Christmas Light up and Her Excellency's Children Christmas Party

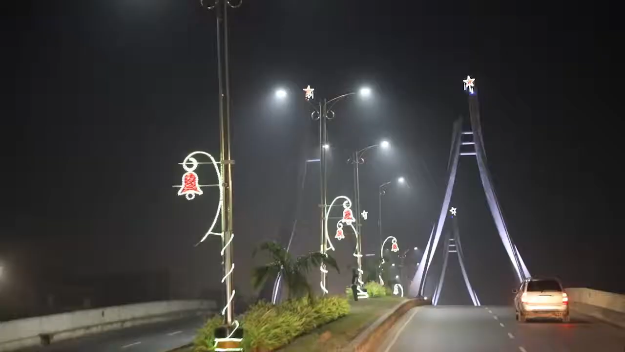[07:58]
Quata Flyover Aroma Flyover And other major intersections across the state To
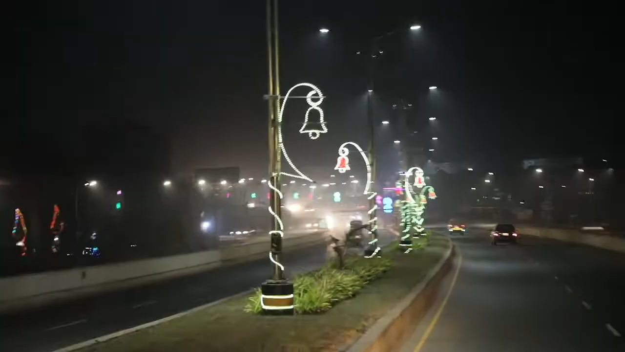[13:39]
welcome revelers to endless nights of enchantment across Anambra state
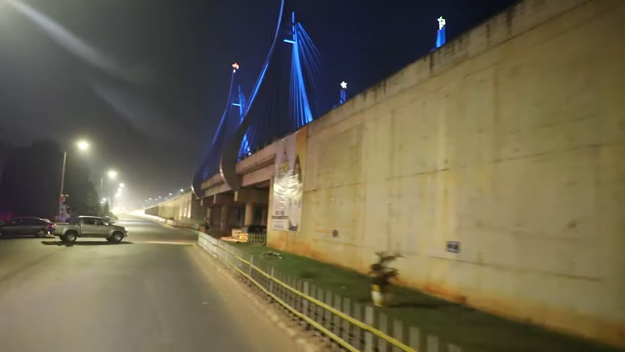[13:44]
as the
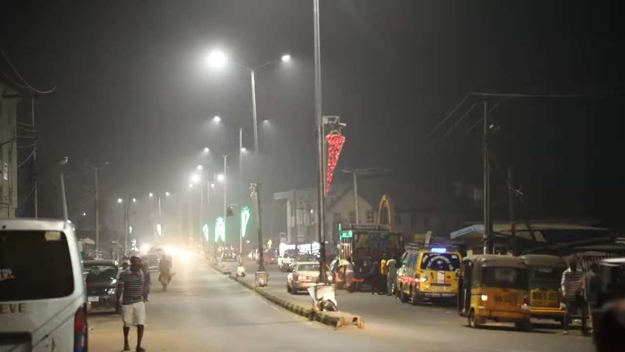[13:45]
light up Anambra campaign offers opportunities for a long drive on well lit network of roads.
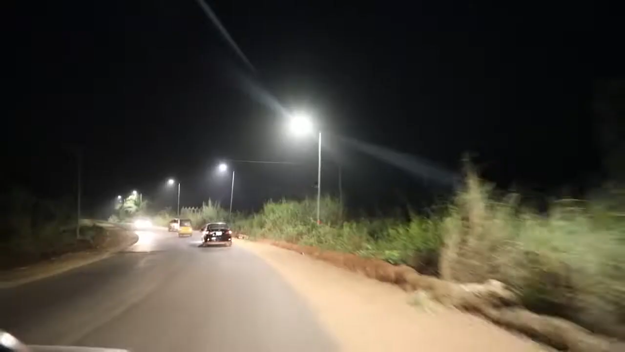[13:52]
The light up Anambra campaign has brought light
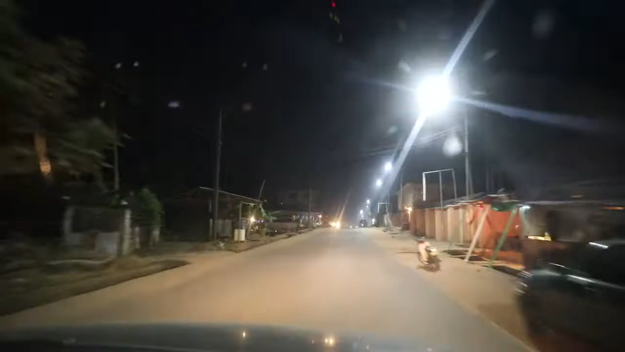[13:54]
into some of the Hidato dark areas